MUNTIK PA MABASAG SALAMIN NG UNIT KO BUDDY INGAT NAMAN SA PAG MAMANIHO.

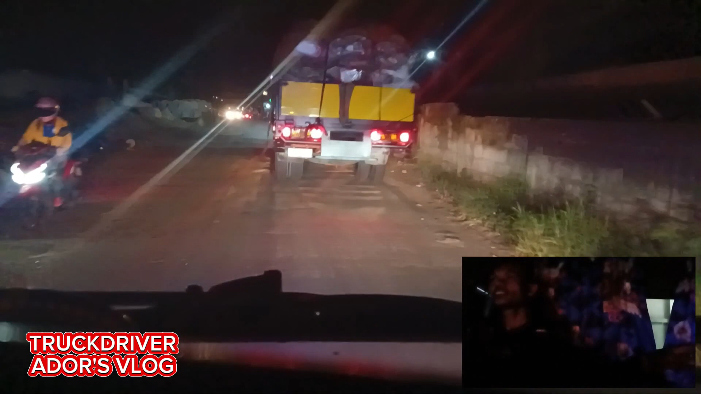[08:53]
Squatter guys, squatter sa taas ng bukit. Alam ko di may surya lang yung may squatter guys, patingin pa lang sa bukit meron.
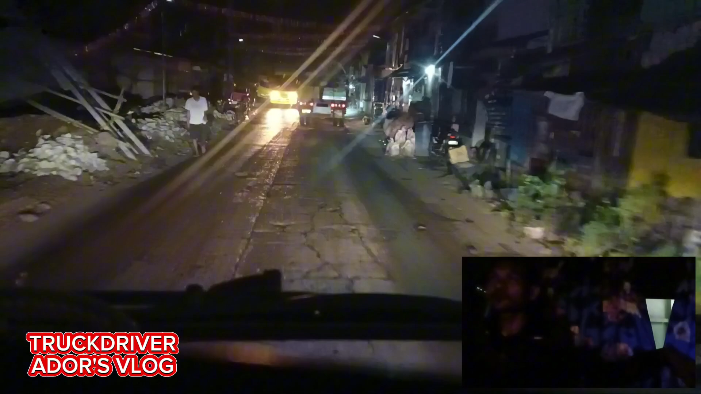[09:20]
Tapos ginagawa pa ng parkingan dito guys. Yan, kita nyo naman kung gaano kasikip
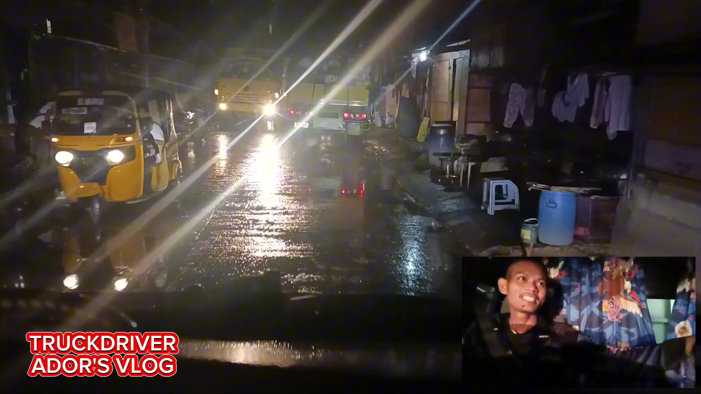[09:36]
ginagawa pang parkingan. Ayo dito.
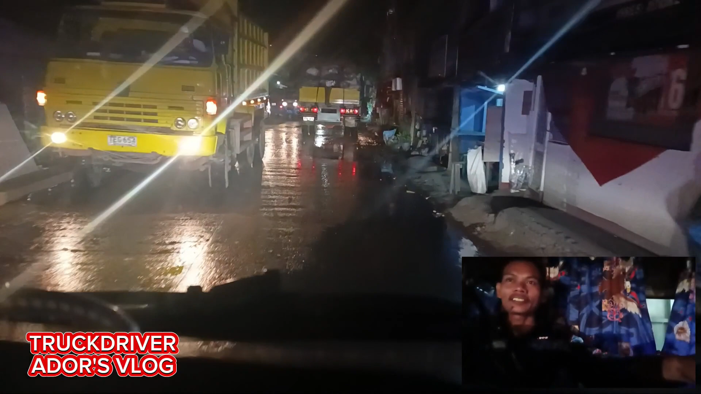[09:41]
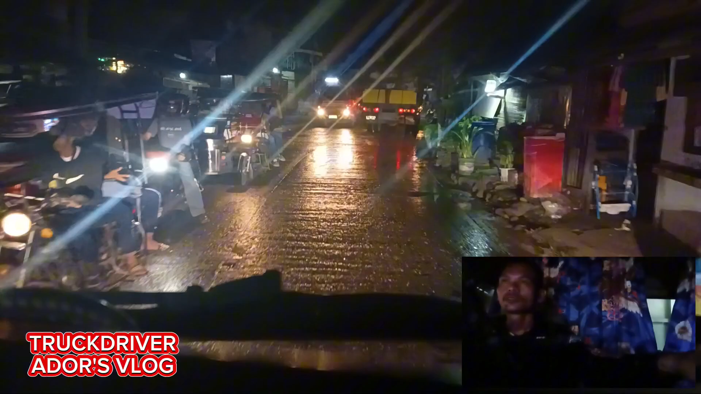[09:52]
kanan to. Babasagin lang sa mirror ko ng dago ah.